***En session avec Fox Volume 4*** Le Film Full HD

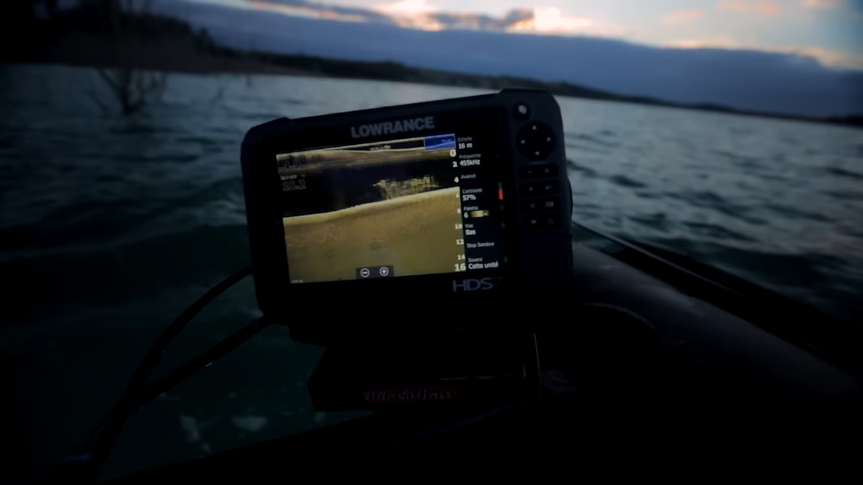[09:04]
On voit bien, ça brille bien à l'écho. Là, c'est sur la vue du bas. Voilà, et là, ça descend.
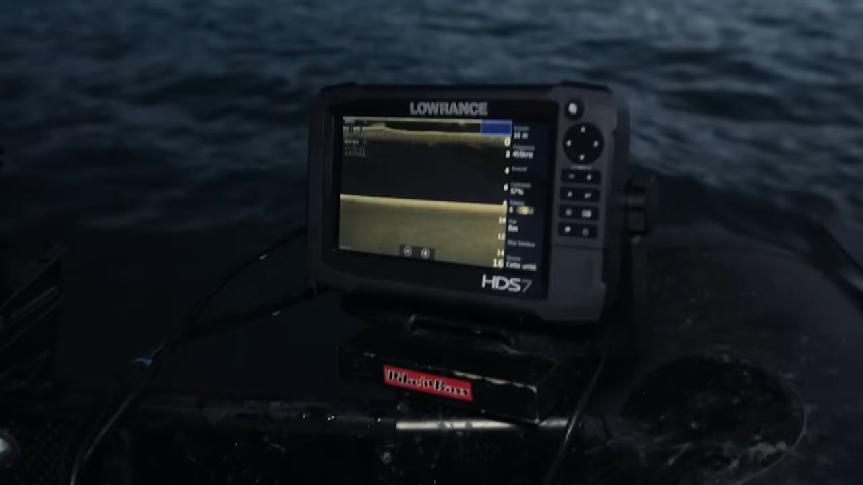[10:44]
Alors, on voit mes bouillettes descendre au sondeur. On va retourner au bord.
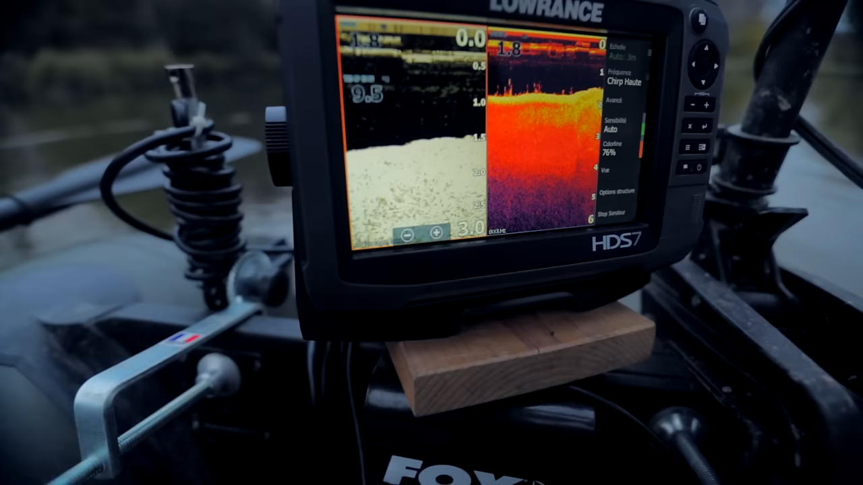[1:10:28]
Là je suis parti poser cette canne à peu près à 200 mètres du bord sur une plage de sable et de gravier. Donc ce spot, je pense qu'il est, ça peut être un bon spot.